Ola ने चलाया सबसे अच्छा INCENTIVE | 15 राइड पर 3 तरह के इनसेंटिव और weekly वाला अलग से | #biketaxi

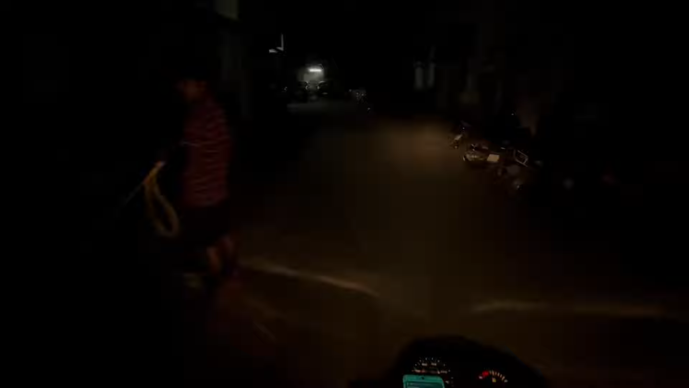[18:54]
आइछ तो यह है देखो गाई यह सामने बांडरी
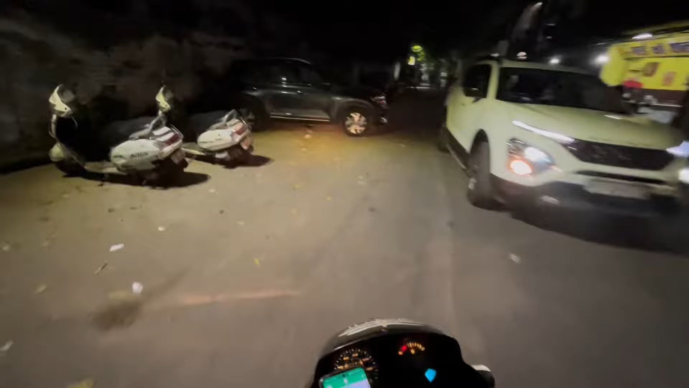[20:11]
पाच तक मैंने पढ़ा है वो स्कूल यह यह आपको रात में अजीड सा दिख रहा होगा मैं दिखा देरह था हूं